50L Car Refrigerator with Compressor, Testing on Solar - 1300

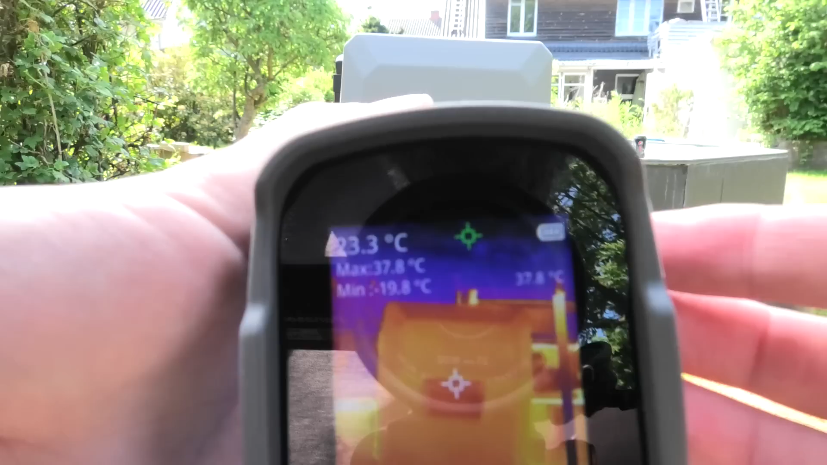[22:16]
On screen: spot 23.3°C, max 37.8°C
we can see that where the handle is, oh, let's see.
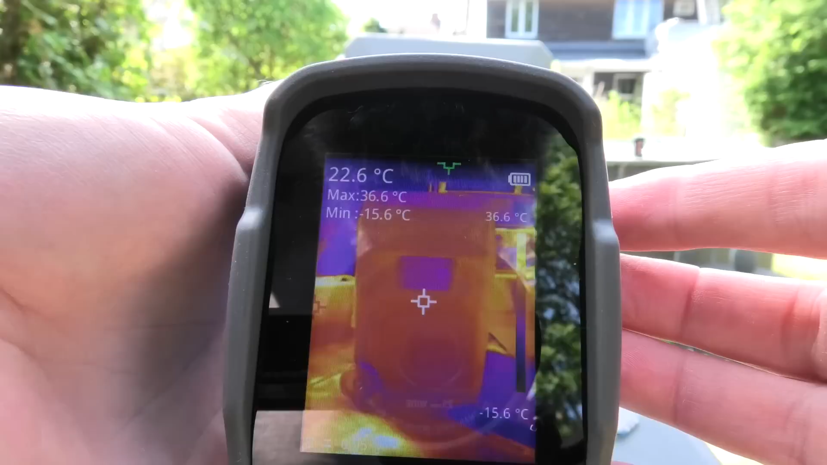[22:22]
On screen: spot 22.6°C, max 36.6°C, min -15.6°C, scale top 36.6°C, scale bottom -15.6°C
Yeah. Where the handle is, it's darker, so the temperature is lower there. Yeah. So, definitely you can see with a thermal camera where the temperature is lowest on the refrigerator.